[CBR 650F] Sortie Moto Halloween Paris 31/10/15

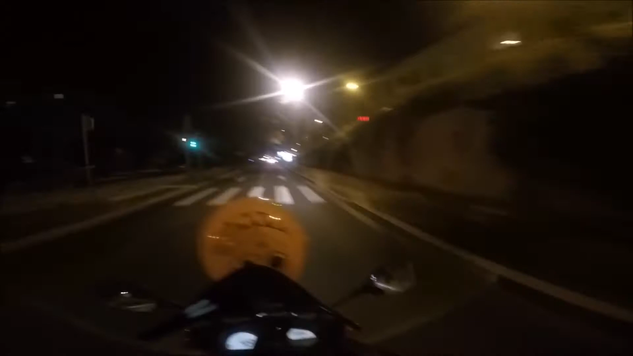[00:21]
J'en ai foutu un derrière aussi, je sais pas s'il tient, ouais, il a l'air de tenir quand même un peu.
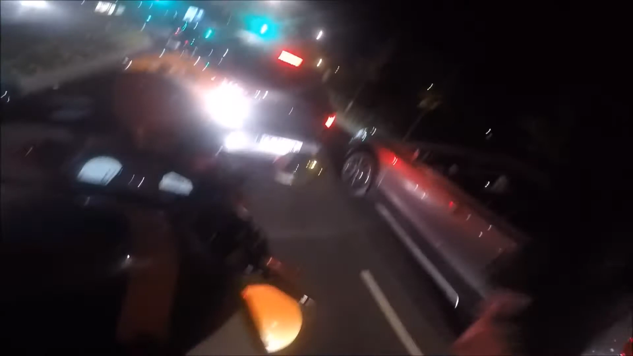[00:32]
Là-dedans. Bon bah me voici donc sur le périph' parisien avec mes ballons.
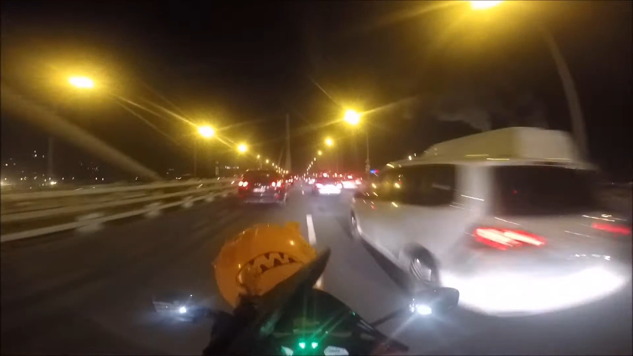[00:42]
Pour le moment ça tient, mais franchement dès que je passe deux bagnoles, j'ai peur qu'il y ait un ballon qui se barre quoi. En fait j'aurais dû préparer la moto une fois sur place pour la balade,
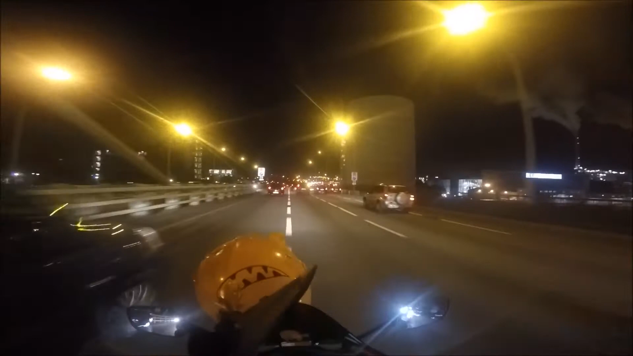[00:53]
parce que là c'est la guerre quoi. Ah, merde, je sais plus.